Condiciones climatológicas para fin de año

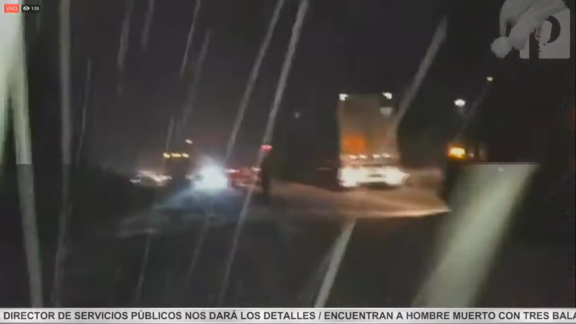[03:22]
pues tiene que hacerlo con mucho cuidado porque en la madrugada se cristaliza el hielo sobre la carretera, así es que hay que tener mucho cuidado. Ahí estamos ahorita viendo en la transmisión en línea imágenes en vivo desde precisamente la zona donde se encuentra cerrado el paso hacia Cananea. Y sí se ve, pues bastante, se percibe intensa, ¿no?, la cantidad de nieve que cae y congelada completamente la carretera. Así es.